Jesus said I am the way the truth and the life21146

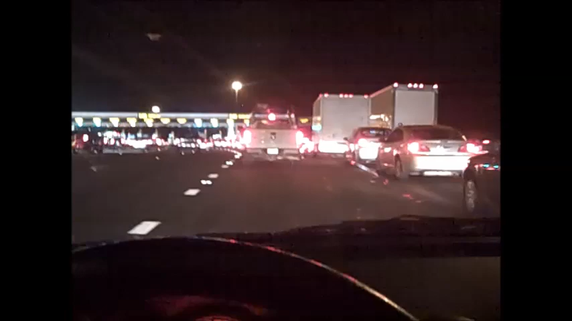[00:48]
Getting ready to pay a toll to cross a bridge into San Francisco. I think this is the Bay Bridge.